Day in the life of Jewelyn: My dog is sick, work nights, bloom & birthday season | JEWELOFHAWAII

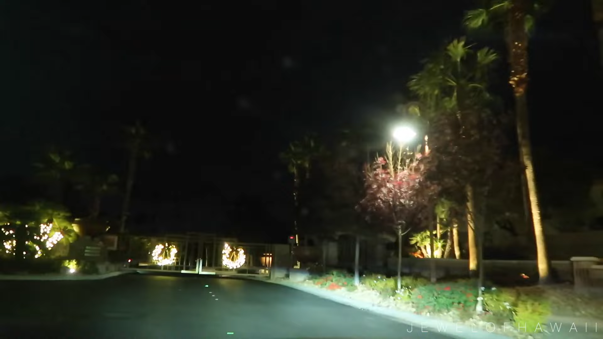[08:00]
I got a ticket right in front of our community gates of our other house. Just great.